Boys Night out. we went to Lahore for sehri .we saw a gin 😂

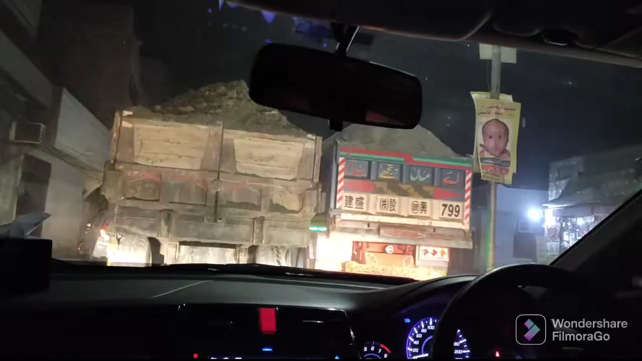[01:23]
Welcome to Lahore Because if there will be a rush, it will start from Lahore
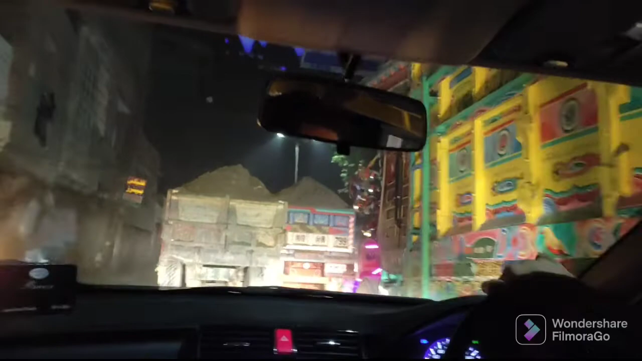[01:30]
So I was waiting for the board which is written Welcome to Lahore But these trucks have not given us the need
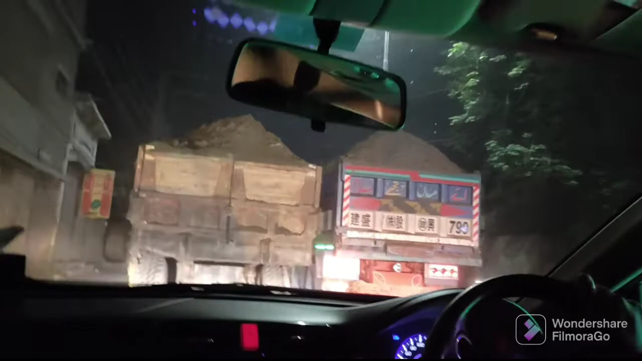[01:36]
So let's see I'm waiting for a little bit Okay, welcome to Lahore
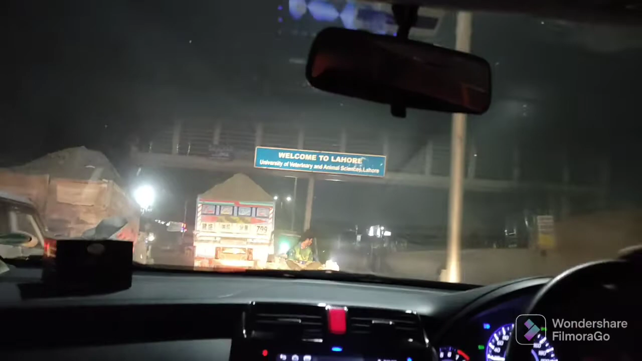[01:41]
Shadidhasaan Okay, welcome to Lahore And here, I've been waiting for my brother See, not waiting for you Now you guys Okay?